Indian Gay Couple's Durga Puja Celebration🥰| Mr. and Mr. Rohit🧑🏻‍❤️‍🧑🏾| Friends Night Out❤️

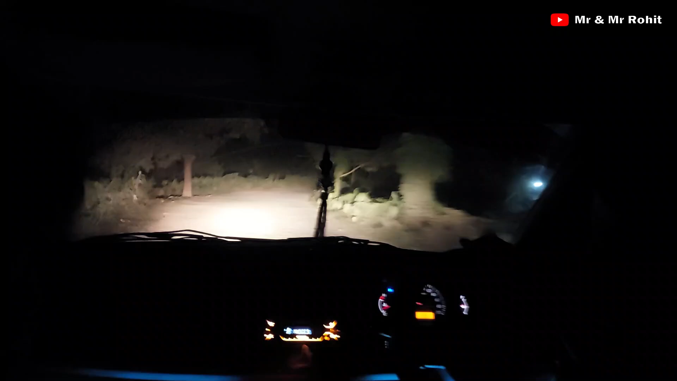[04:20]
और ऐसे जगह पे पहुंच गए जहाँ पे मुझे तो बहुत डर लग रहा था। तो मैंने भी पीटर से पूछा कि उसको कैसा लग रहा है।